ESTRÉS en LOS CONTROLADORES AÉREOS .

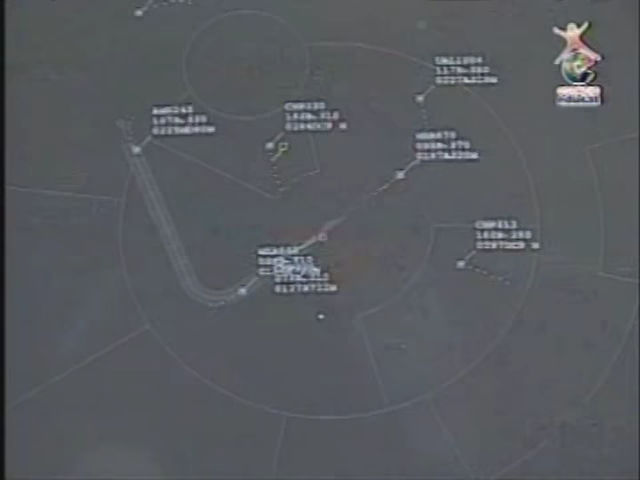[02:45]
Horas y horas siguiendo el rastro de los aviones en una pantalla de radar.
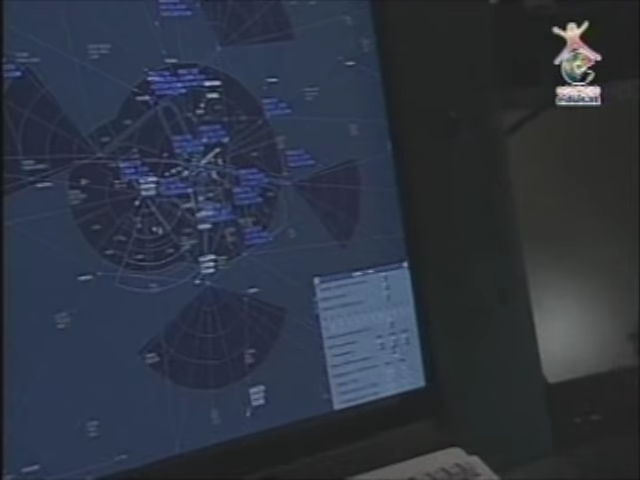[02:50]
Sin embargo, de su buen desempeño depende la vida de cientos de personas.